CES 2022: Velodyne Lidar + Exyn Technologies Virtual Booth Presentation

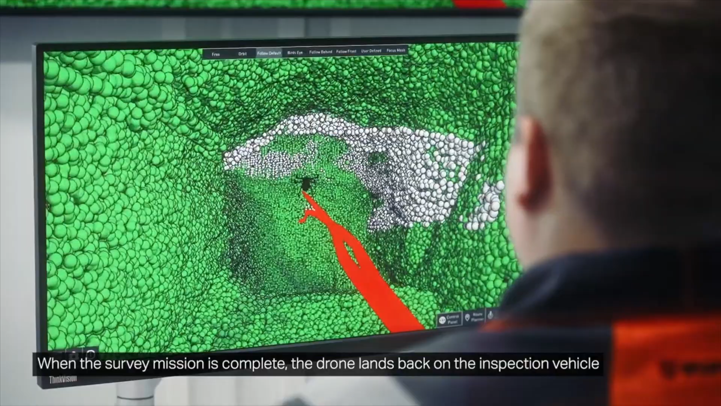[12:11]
When the survey mission is complete,
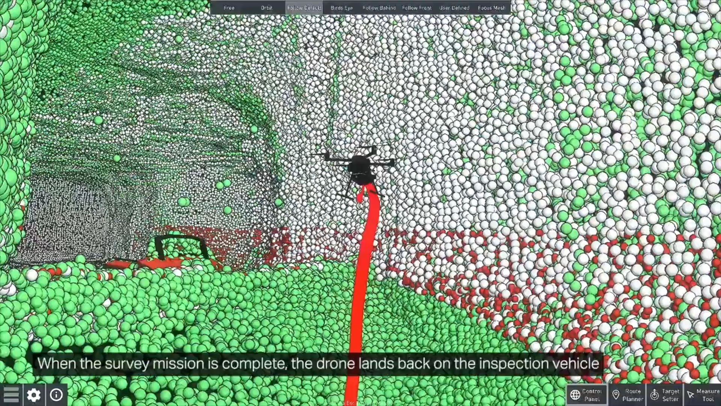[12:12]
the drone lands back on the inspection vehicle and they both
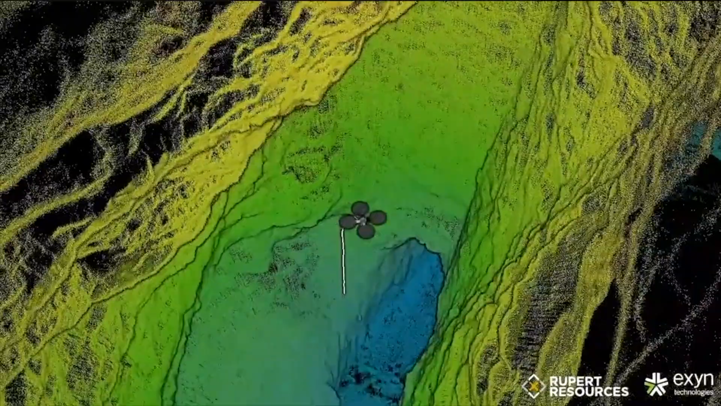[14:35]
The video you see on the right is one of the more challenging scenarios encountered during that trip
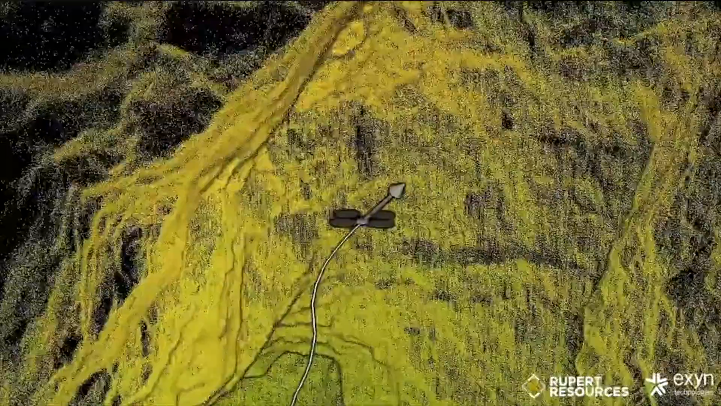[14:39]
in which an X in Aero powered
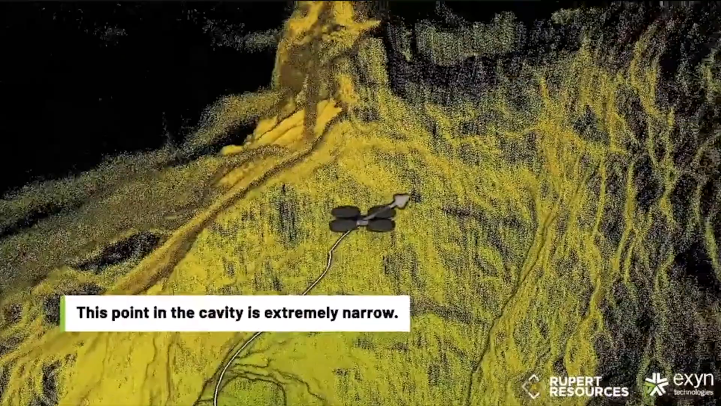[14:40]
by our software stack encounters a narrow corridor safely navigates through
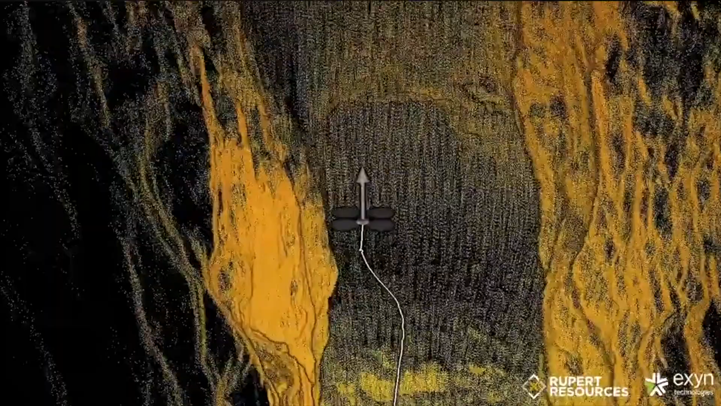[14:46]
it before entering a cavity that is well beyond
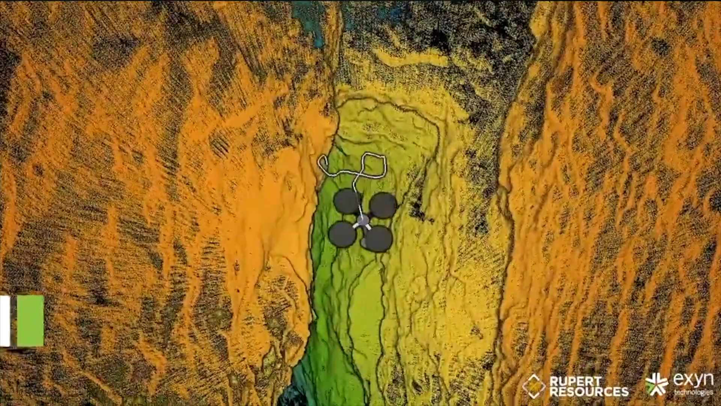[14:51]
visual line of sight or communication range of the operator.
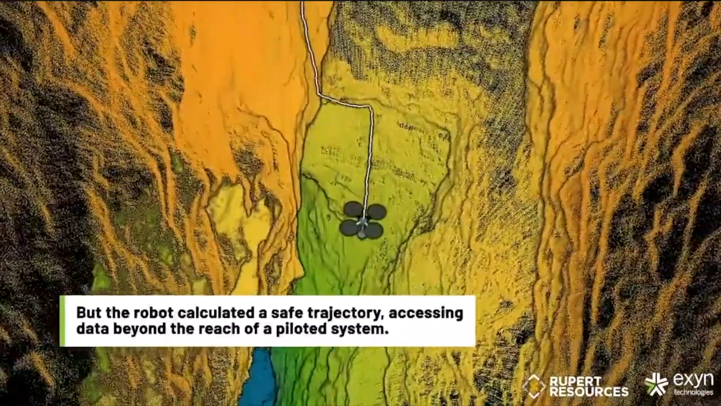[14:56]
Over the course of those three days, we conducted 81 total autonomous flights.
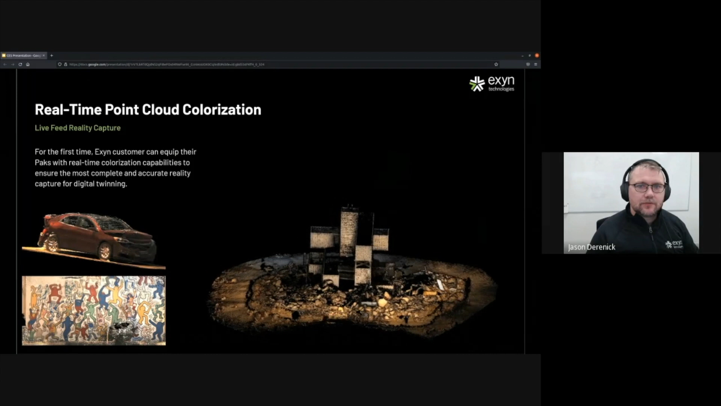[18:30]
We believe this capability will be useful in a number of contexts, including all the use cases we discussed thus far. You can see the rich color quality you get from the system.
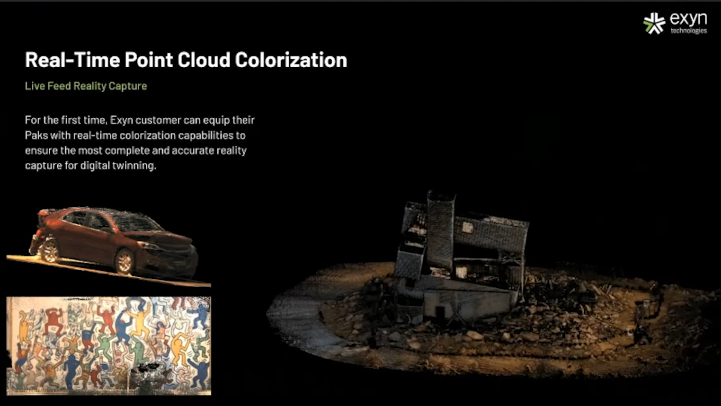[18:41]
The image in the lower left looks like a picture, but it's actually a point cloud of a mural near our office. Here you also see some other representative results from the system that were all generated in real-time.